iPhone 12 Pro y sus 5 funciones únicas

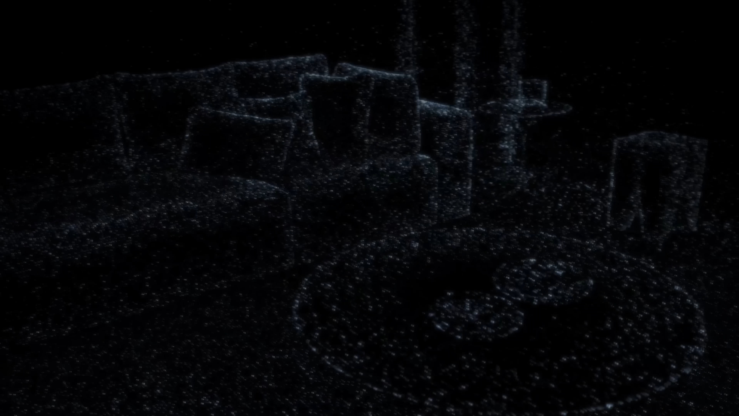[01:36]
montando un sensor TOF Que es un láser que envía un haz de luz y cuenta el tiempo que tarda en ir y volver Y de esta manera por velocidades igual,